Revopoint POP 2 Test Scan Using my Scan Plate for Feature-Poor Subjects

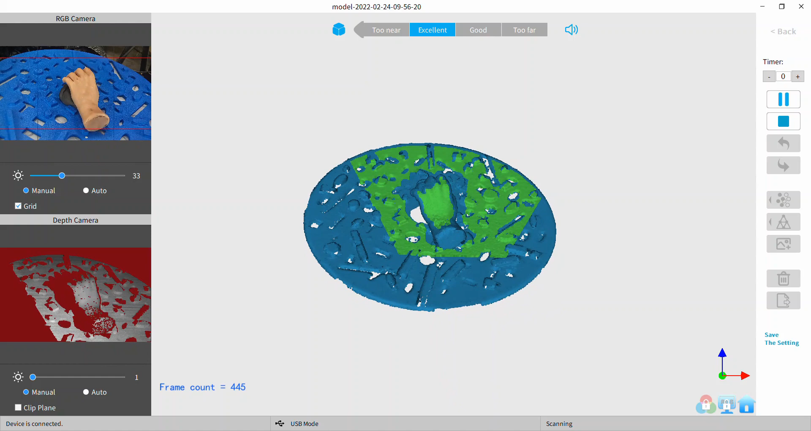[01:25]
I'm really pleased with the way it reacquires the tracking that was always my problem before I
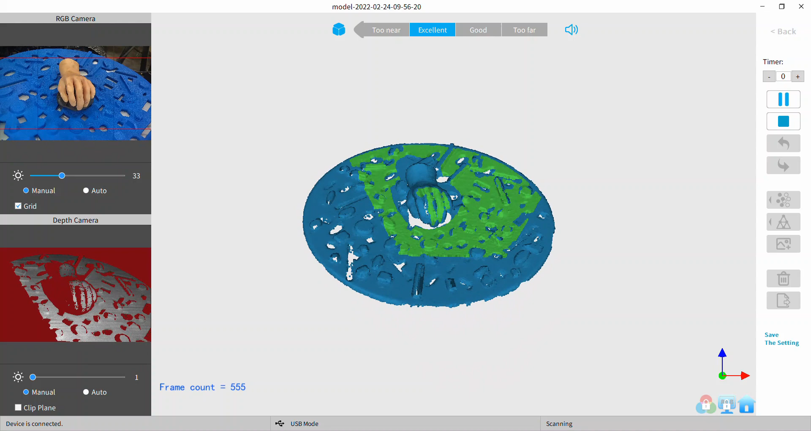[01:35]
would get to one extreme or the other either the top or the bottom of the subject
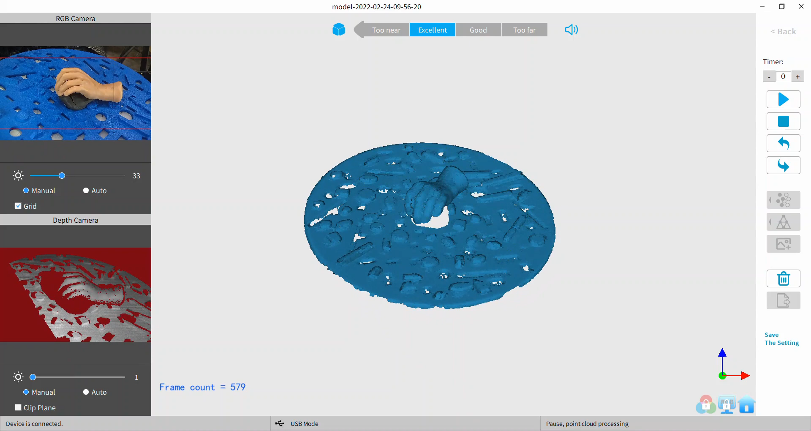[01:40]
as I move the pop on my articulated mount and I would end up losing tracking and have to
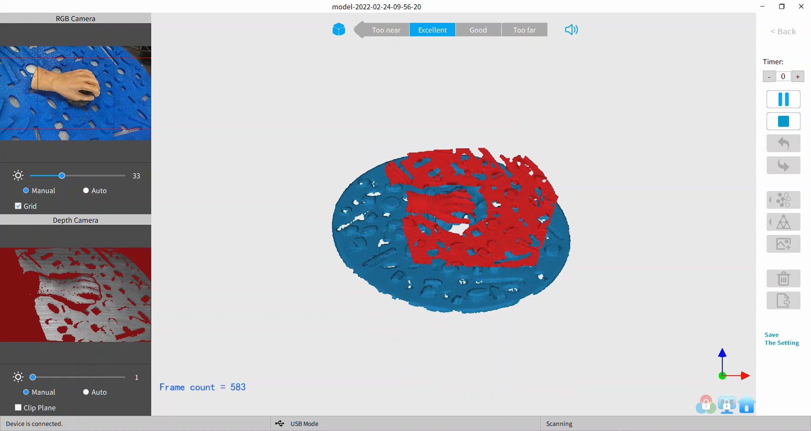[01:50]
compromise my scan but this one right here this is some of the best results I've gotten so far in this particular hand which you can see is
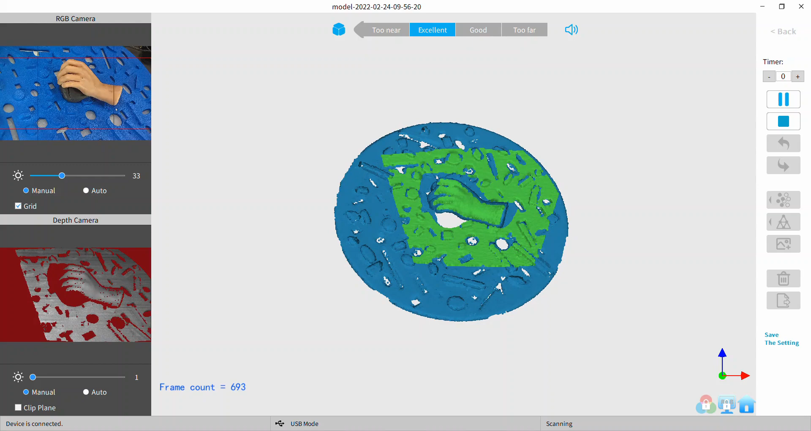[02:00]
kind of feature poor I didn't sculpt
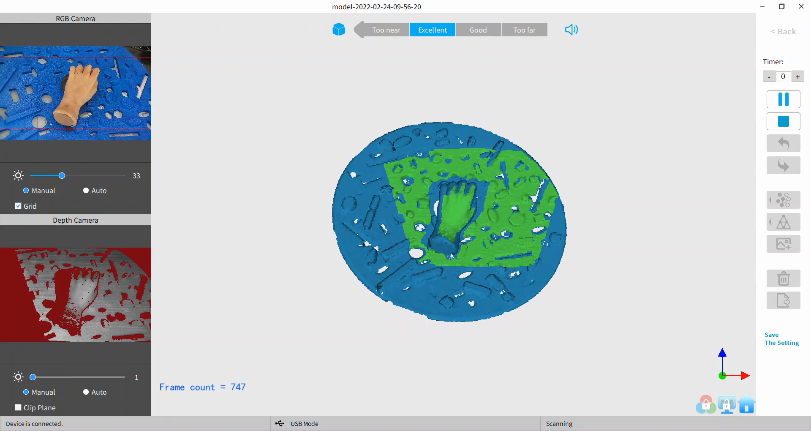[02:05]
a lot of detail in it by the way this hand is excuse me this hand is
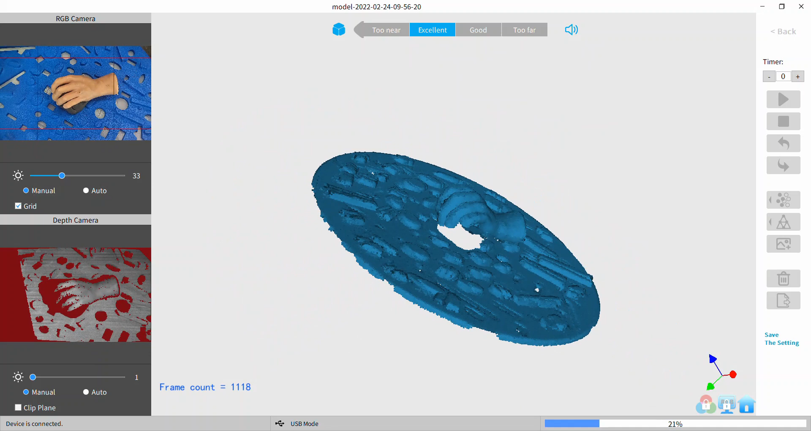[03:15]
different age we're now in the 21st century and we're scanning this is so cool that plate I made on my laser cutter my CO2 later laser cutter little 40 watt Chinese built laser K40 and I decided to
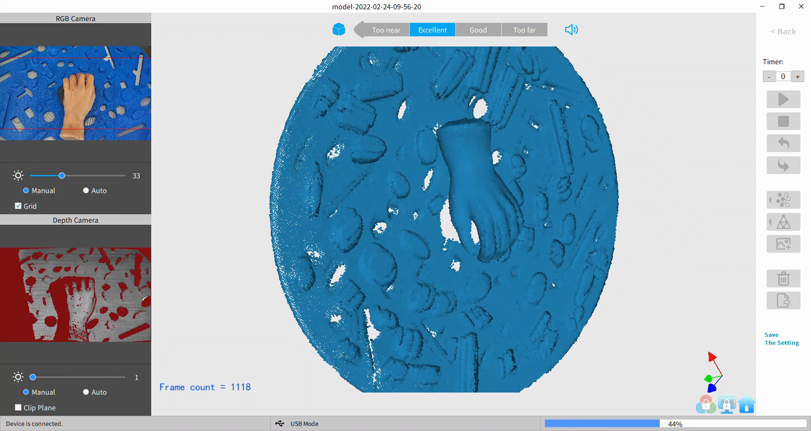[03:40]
cut out the shapes and then use the shapes to make projections so I have three millimeter
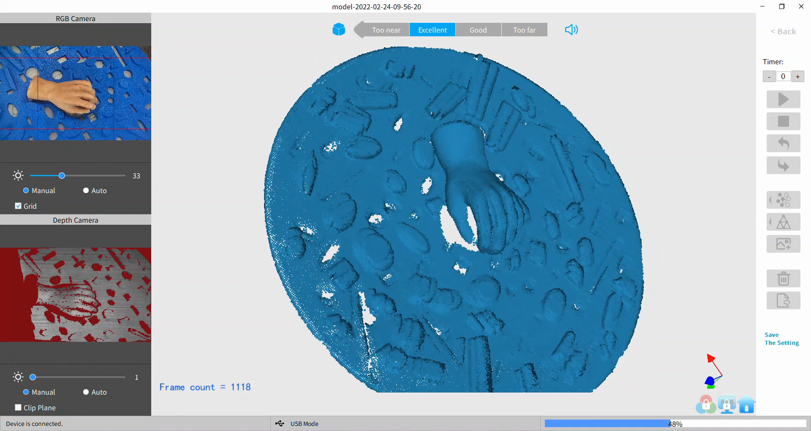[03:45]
depressions at random and three millimeter projections at
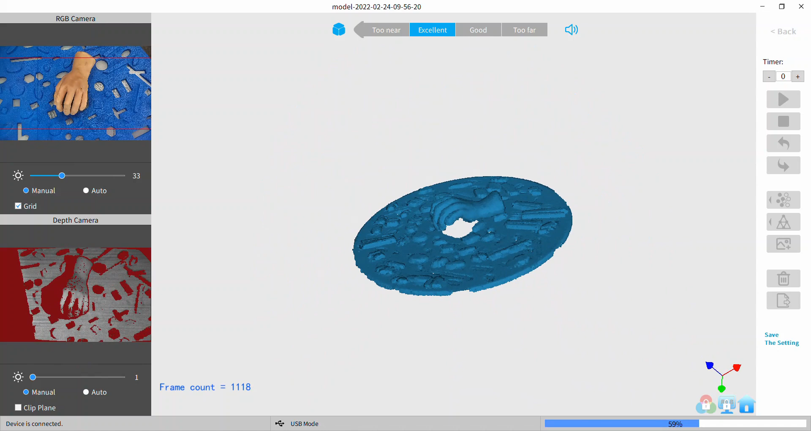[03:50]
random the density is enough that I
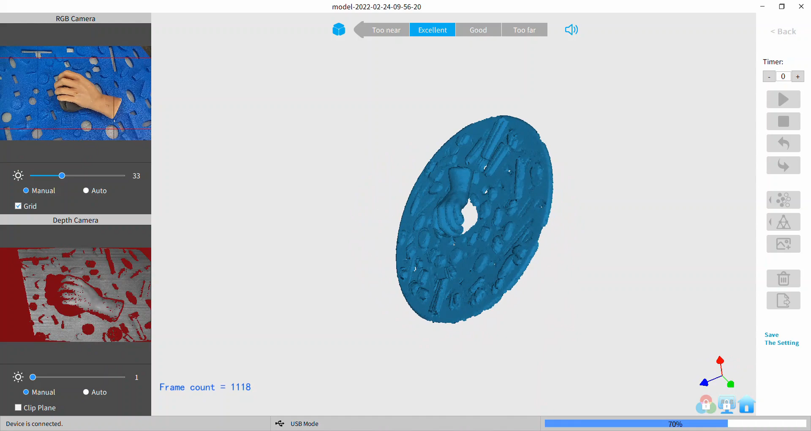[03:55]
can maintain tracking from the very top of the subject all the
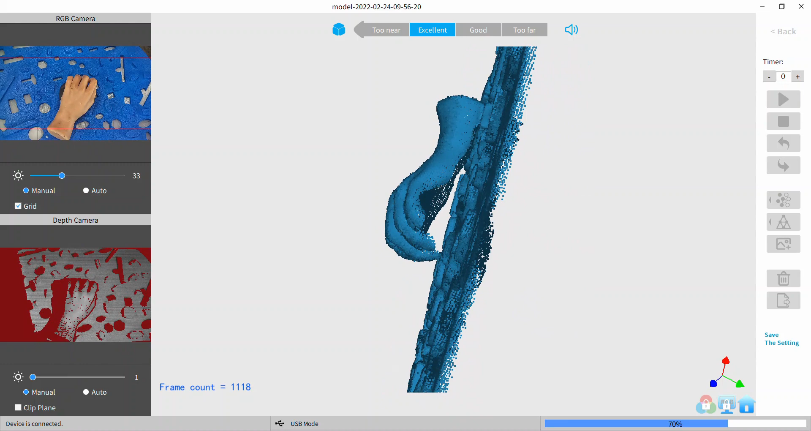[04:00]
way down to as low as I can get with my pop rig set up on on my selfie articulated mount I'm gonna have to get another one because this one just